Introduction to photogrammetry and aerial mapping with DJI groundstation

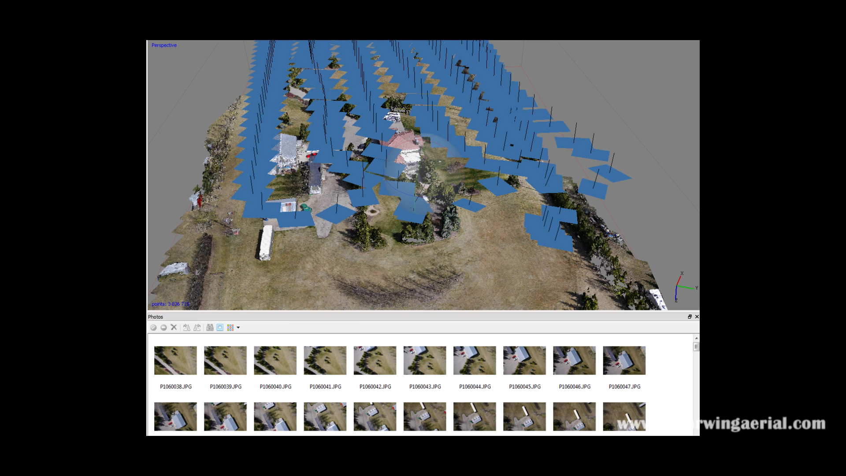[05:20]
You're going to want to synchronize them, if you need to, with the GPS from your photogrammetry tool. And then you're going to import them into a piece of software called Agisoft Photoscan or Pix4D, whatever your photogrammetry tool of choice is. That's what you're going to want to import them into. I use Agisoft Photoscan. I find it's a very powerful tool for what I need to do. You can see the photos have been aligned already. And I'll show you a few images of the steps along the way.
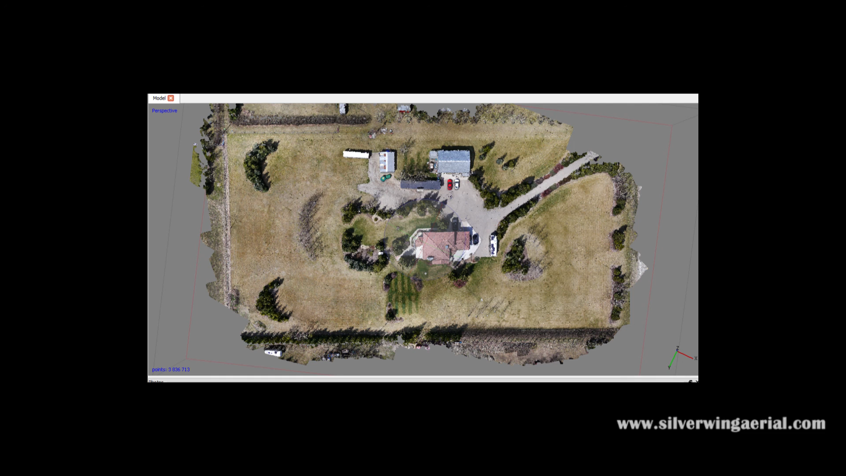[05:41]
So you can see the final results. This has been a very, very preliminary introduction to photogrammetry with DJI drones.